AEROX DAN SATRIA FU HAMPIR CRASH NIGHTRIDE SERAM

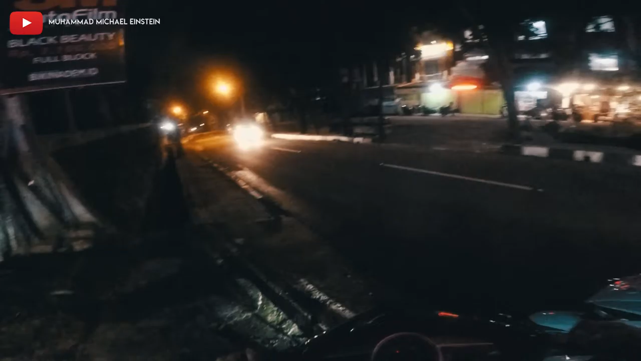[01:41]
udah. Jadi nunggu si Pace itu tadi ada tadi itu. Habis main futsal. Dia lo malam-malam main futsal capek anjay.
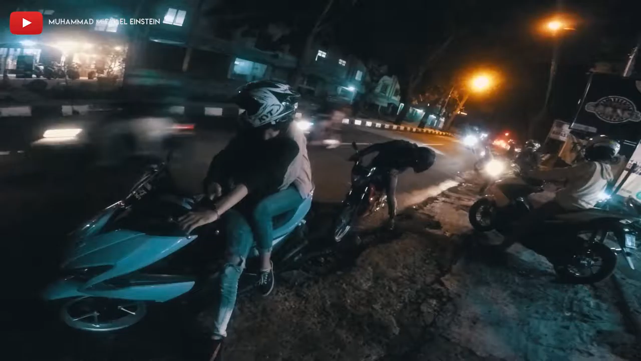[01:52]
Yo.
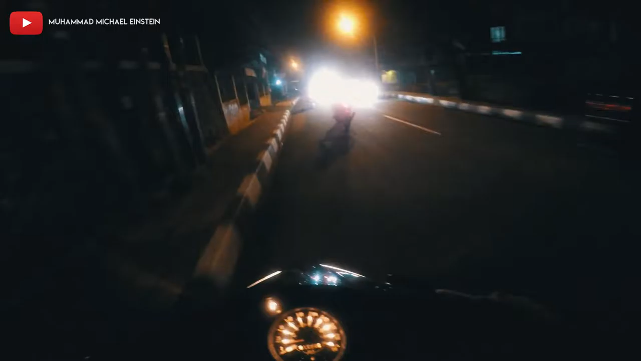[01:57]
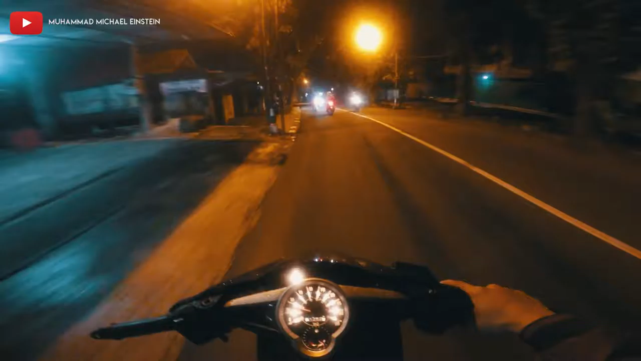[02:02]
Naik ride-nya, si Adnan udah duluan, nunggu di pom Manunggal.
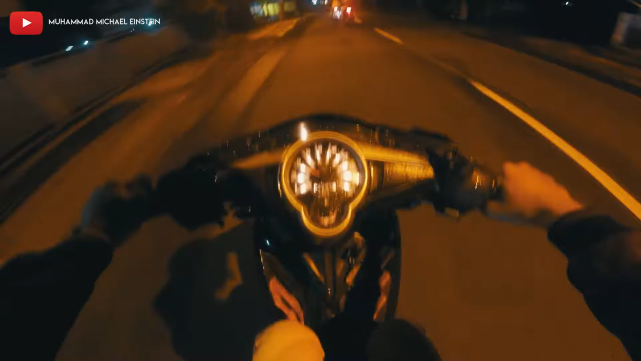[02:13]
Kita mah nyantai aja, paling belakang juga gak apa-apa lah.
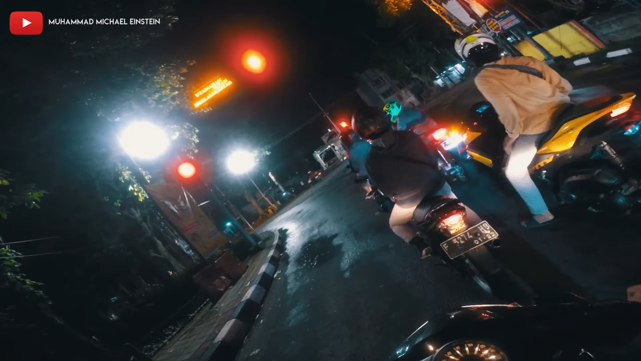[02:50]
Ini hari apa anjay? Visor gua enggak bisa ini gelap sih. Jadi susah anjir. Gua enggak tahu ini udah bener apa belum ya posisi kameranya. Jadi kita rencananya pengen susulan. Kita kebut-kebutin, anjir emang. Udah gila nih. Pasti si Sigit nih ngebut-ngebut mulu. Tuh kan.
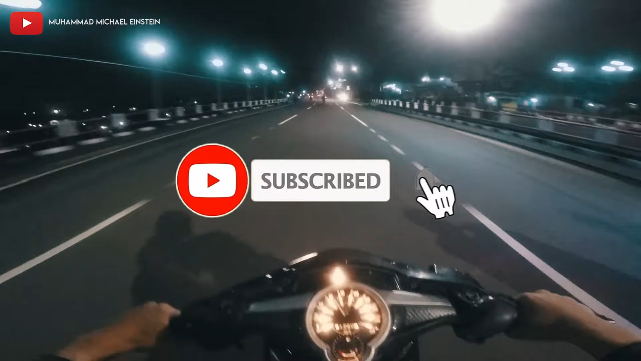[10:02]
Hampir crash anjir si Rangga, tolong sama si Sigit.